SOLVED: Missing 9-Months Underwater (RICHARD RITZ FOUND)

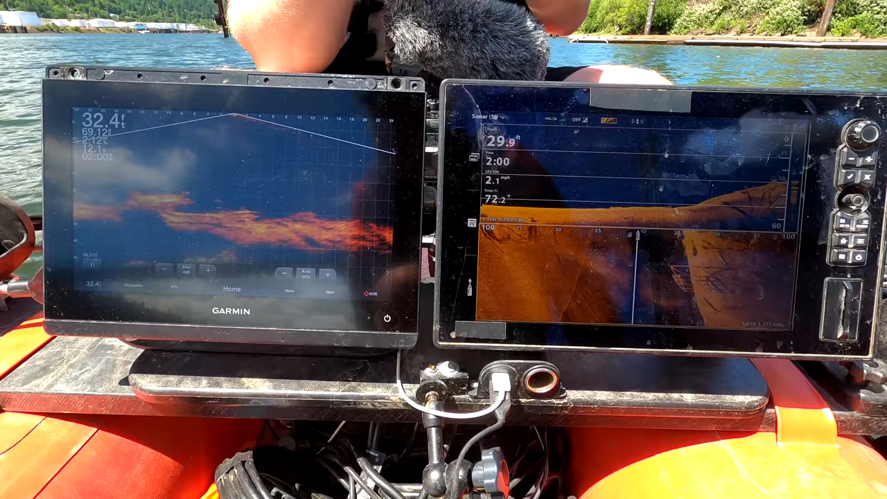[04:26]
So I have a vehicle right here. It's upside down. Woo! All right, we've got one right here.
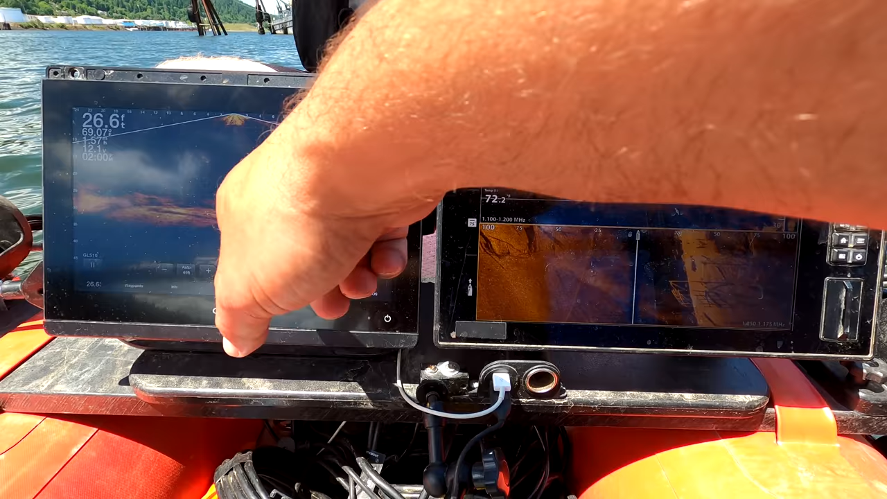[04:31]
That's new. Yeah, that's new because you said the Volvo's over there. Yeah, so this one, I've not seen this one. Like, we're right over the top of it right here.
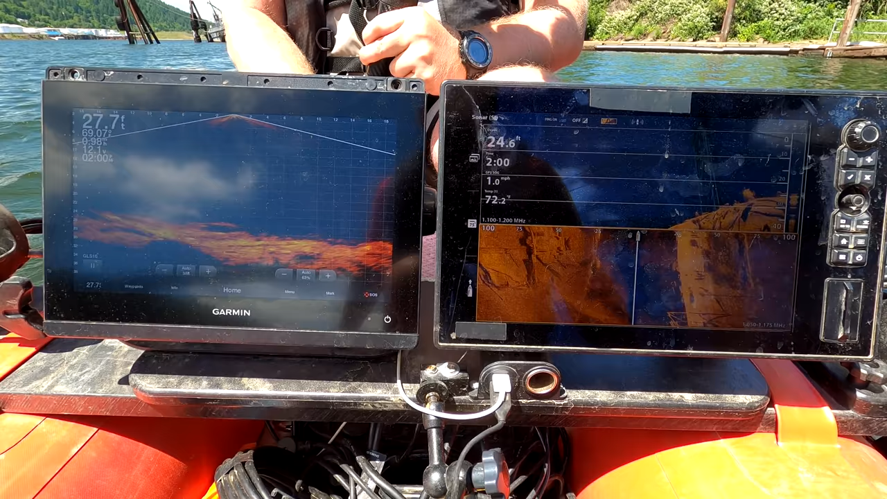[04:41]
How deep are we? 25 feet. 25? Yeah. Let me see if I can get another good reading.
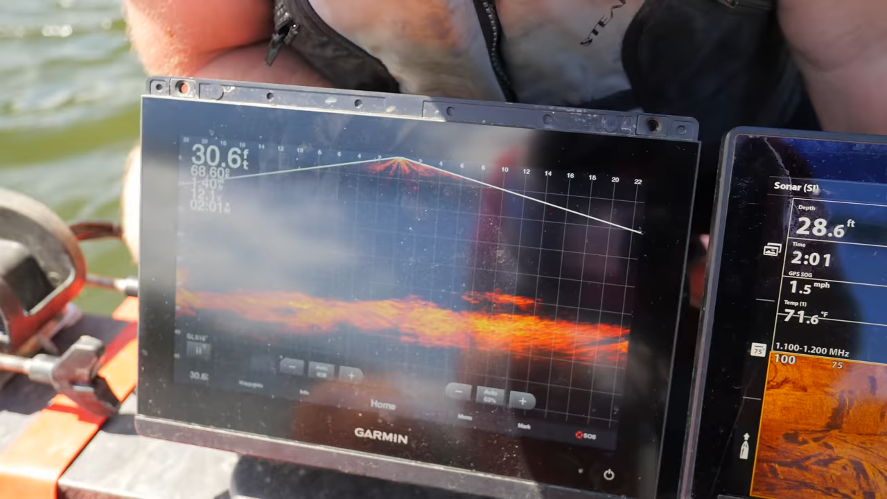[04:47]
So see it coming up? Yeah.
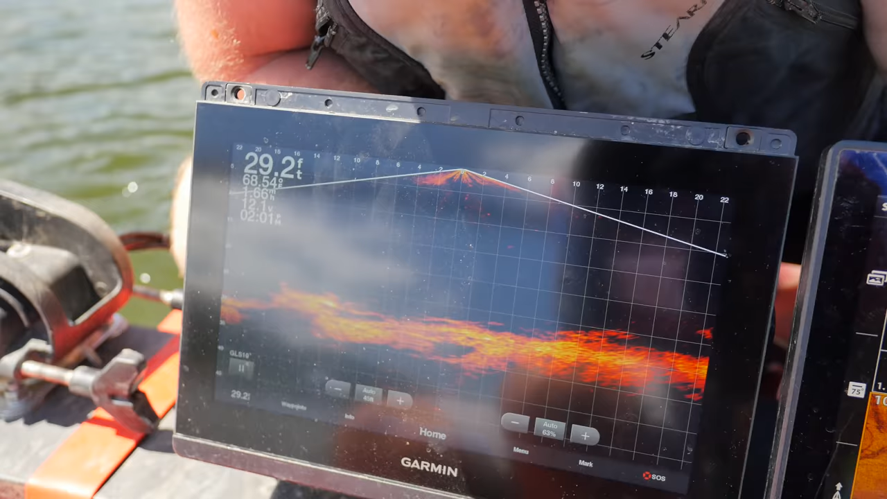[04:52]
On screen: depth 29.2 ft
So upside down is my guess, is what it looks like.
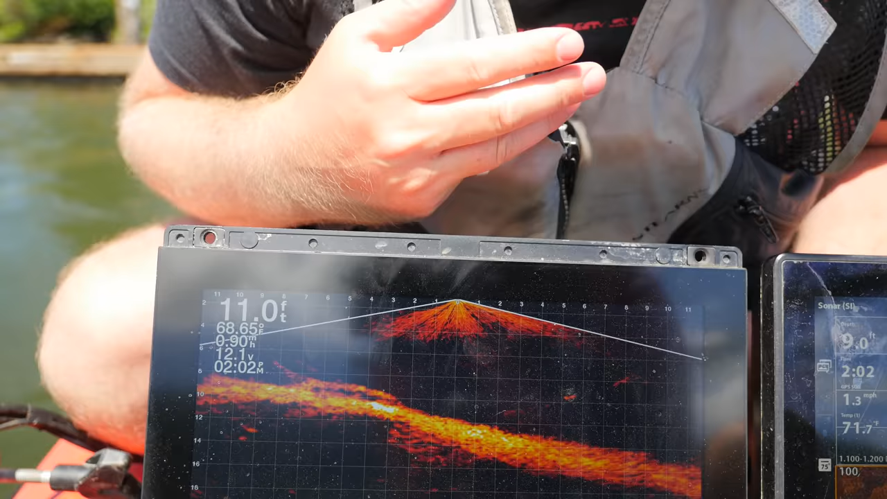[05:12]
So that one's older, so that one is not as embedded a little bit.
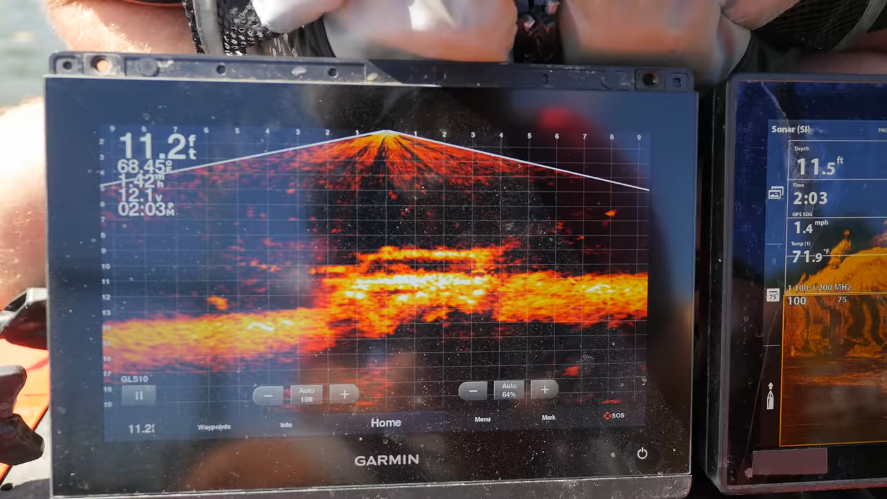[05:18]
See if I can get back over the top of it. It was like right here.
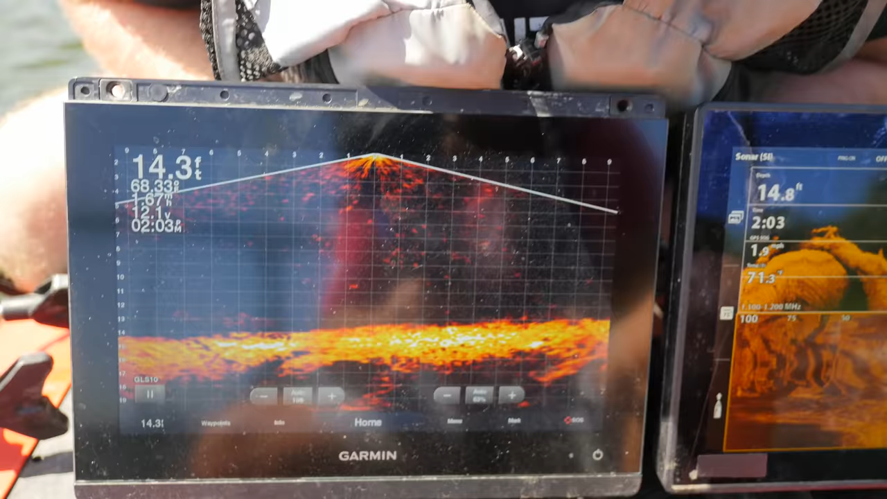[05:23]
And that could be the Volvo that Nate was talking about.
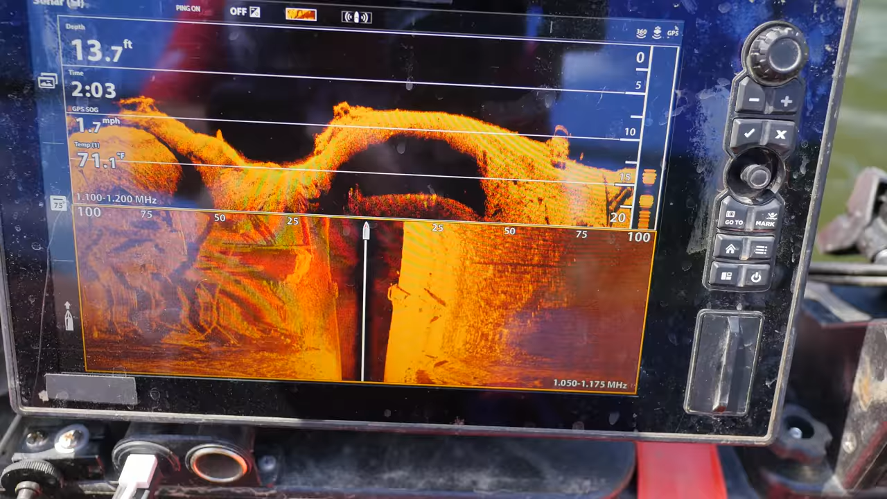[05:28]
On screen: depth 13.7 ft, speed 1.7 mph
It's probably that Volvo. I don't know. Is this another vehicle here? No, that's the dog there.
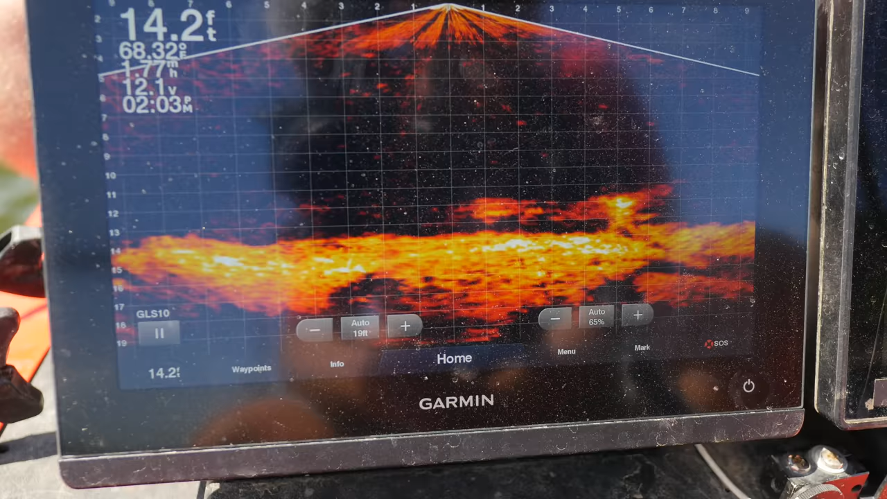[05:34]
On screen: depth 14.2 ft
Well, we have two vehicles so far.
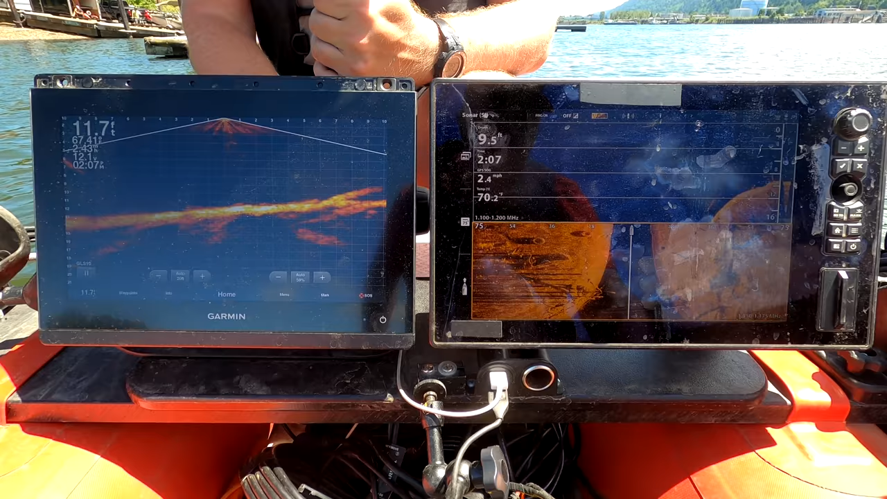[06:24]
Just drive back over here on my right.
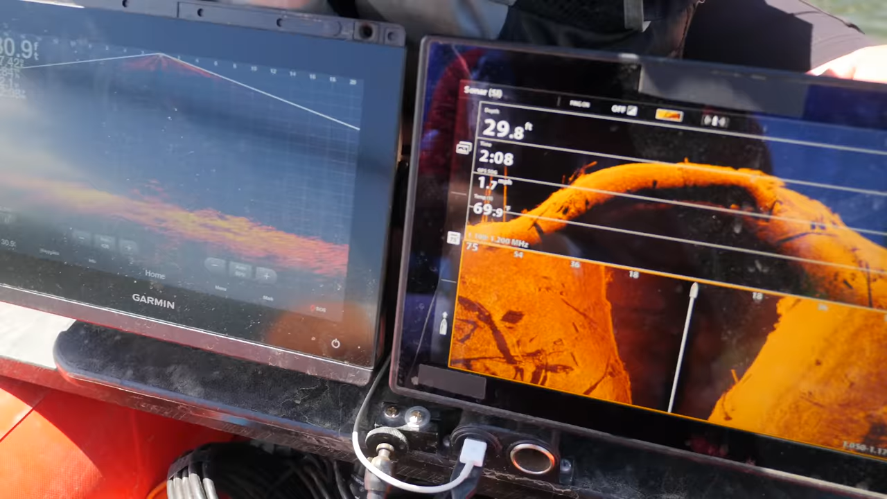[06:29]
On screen: depth 29.8 ft
I feel like you kind of saw it. I feel like that's it right there. That's it. Yeah.
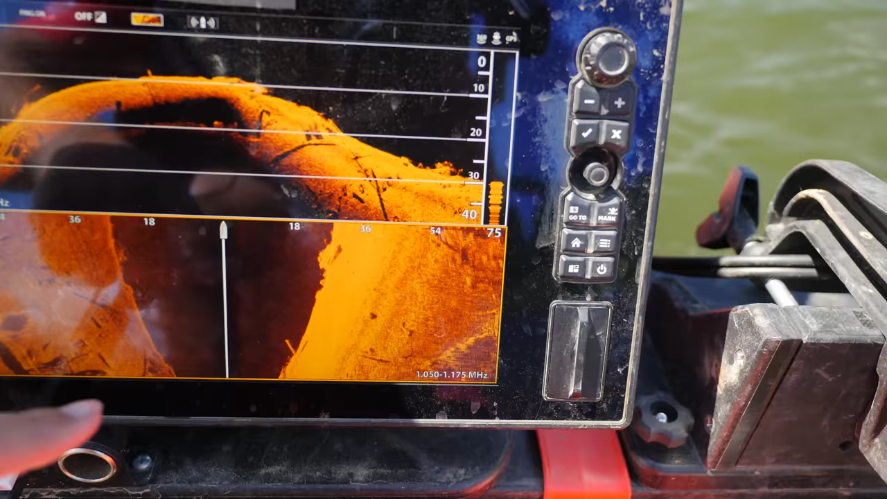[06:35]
So it was off to the right a little bit. So if we take a look at that line that we just came down.
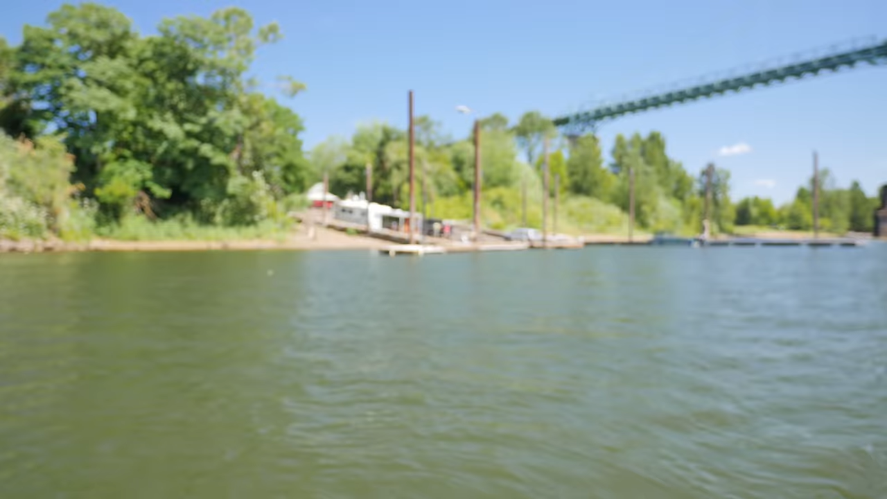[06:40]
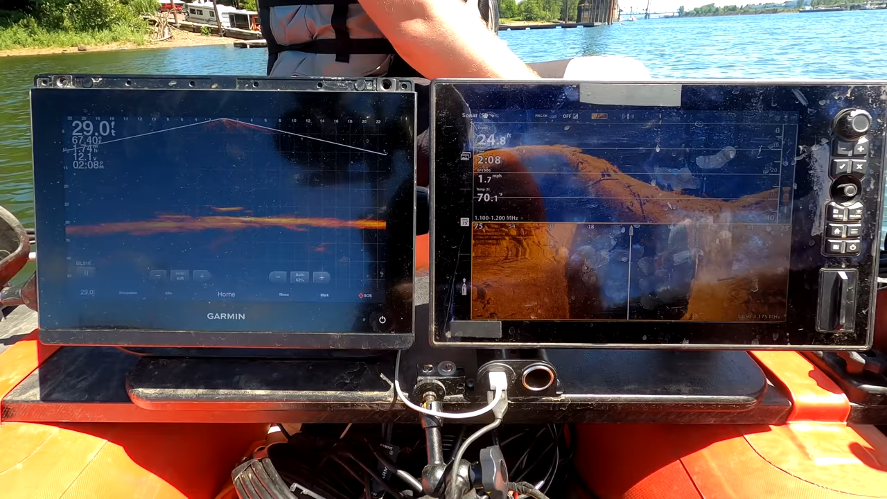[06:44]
All right. So what is that? It's on its wheels.
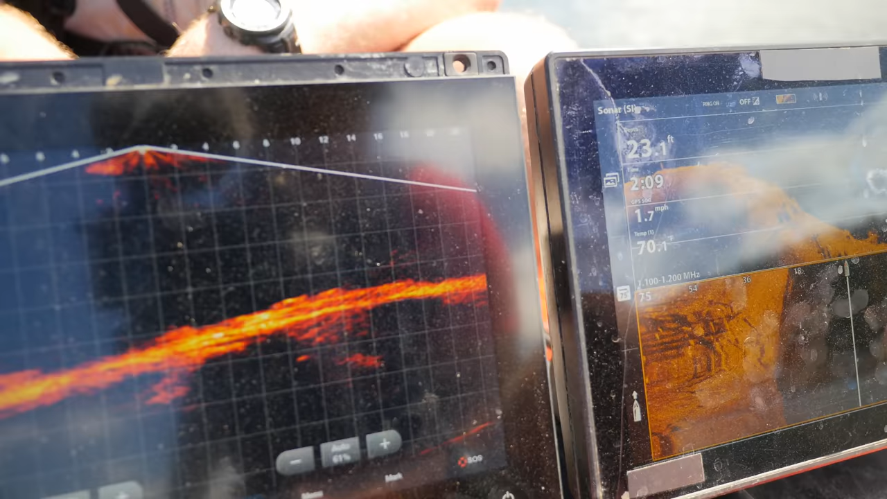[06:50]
On screen: speed 1.7 mph
Let me back up. Did you see it on live?
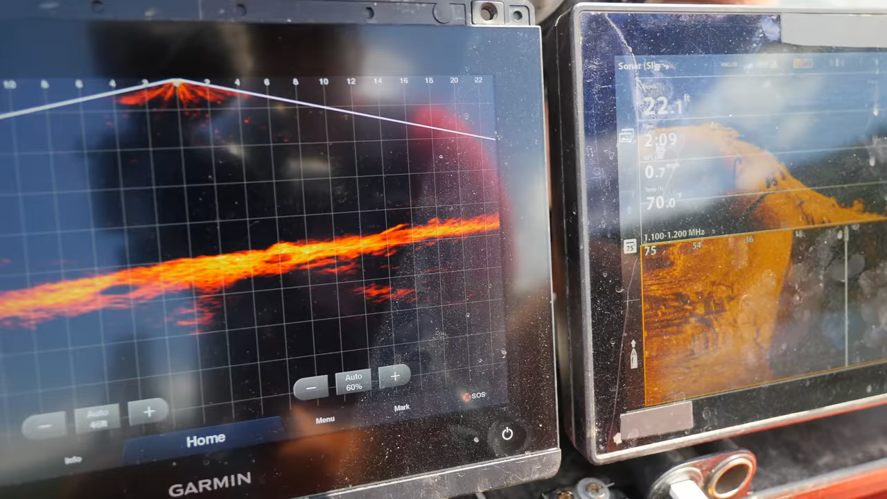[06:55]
Yeah.
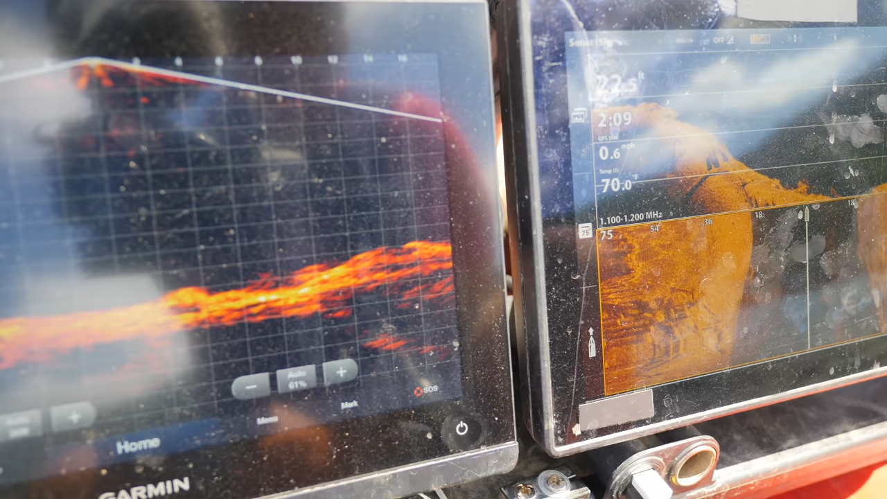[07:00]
All right, so it's right there. See it?
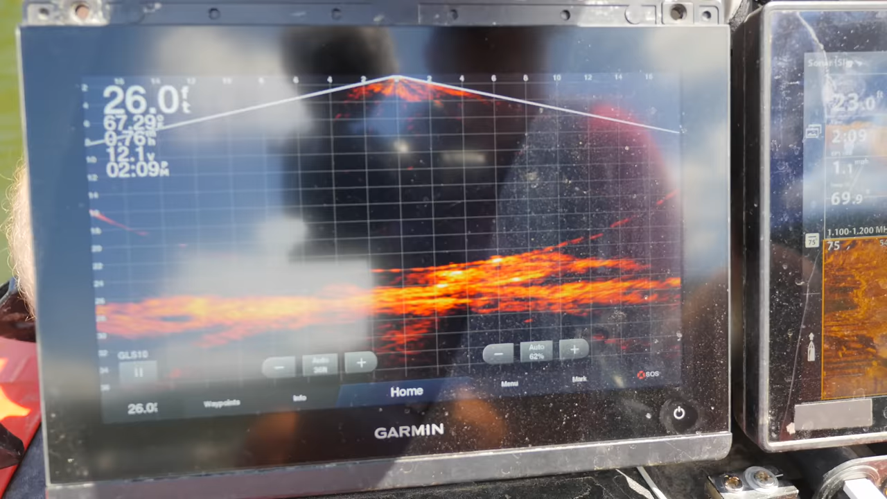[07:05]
On screen: depth 26.0 ft
Yeah. Oh, yeah, it looks like it's on its wheels. Yeah, we found three so far.